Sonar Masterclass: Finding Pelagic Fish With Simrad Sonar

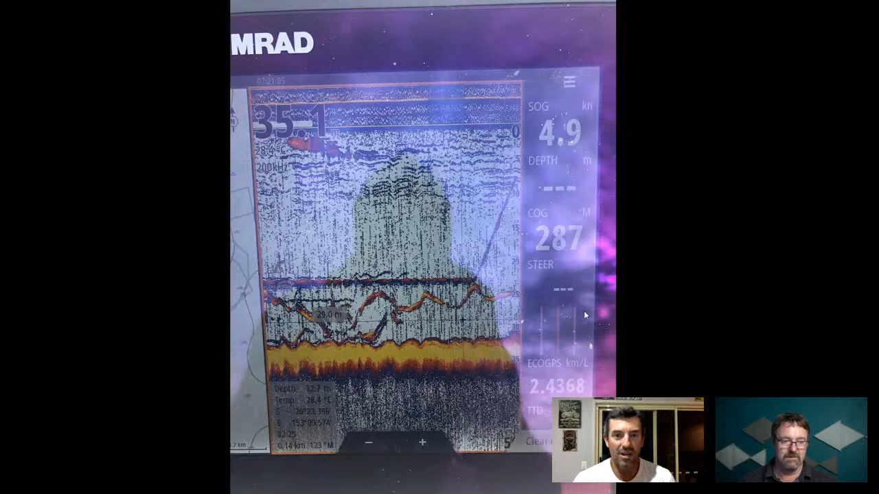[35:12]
like 45 degree line that's come from the top down and then a straight line. That's me deploying a bait on a downrigger. So that big thick line is the actual ball of the downrigger. Okay. And then you can see kind of squiggly lines above it a little bit, the thin ones, and then the thin one below it. That's my live bait. Okay. Now, if your sounder doesn't show that, then you need to refine your sounder so you can see that kind of stuff.
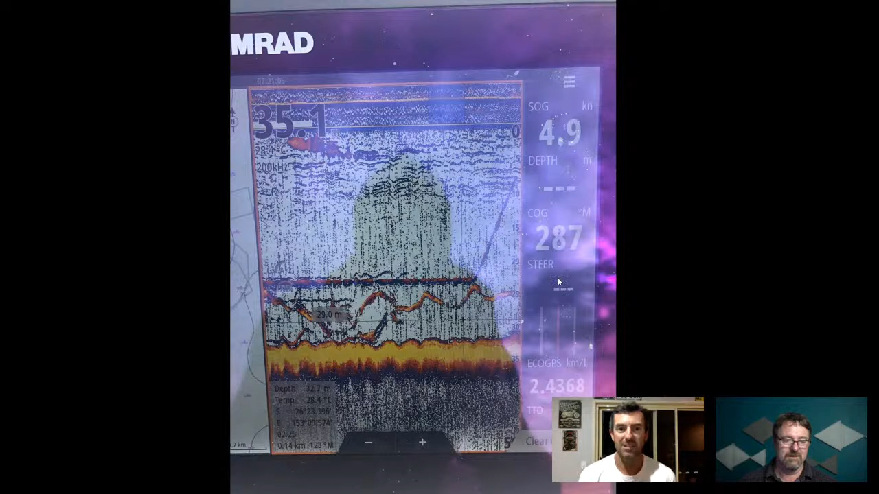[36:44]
On screen: speed 4.9 kn
If I reduce the gain on that, then I would definitely see less. I would still see those big, obvious fish. But sometimes, I mean, the clutter doesn't bother me. I mean, you can reduce it if you want, but, Yeah, that's right. It's just personal choice. And there's a result.